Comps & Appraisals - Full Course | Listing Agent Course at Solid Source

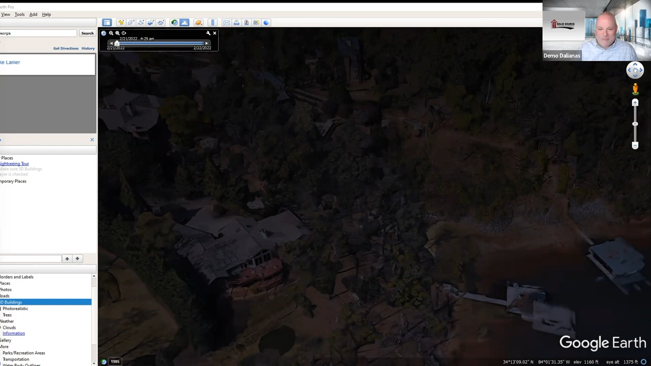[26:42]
is if somebody really cares about the sunlight and how the sunlight hits what side of the house or wherever, we can all, you know, bring a compass out there and say, well, the sun rises here and it sets there. But take a look at this. They actually have a section on here that you can see and pick out any property you want to.
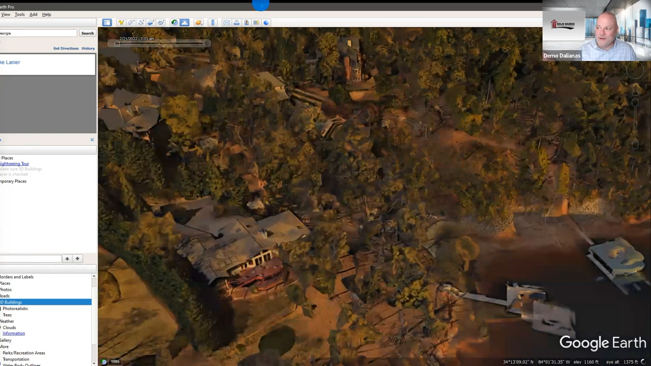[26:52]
And it shows like the sunrise and the sunset, and you can make it go for as many days as you want to and see, you know, wintertime, this is where the sun sets, you know, this is how it affects the property.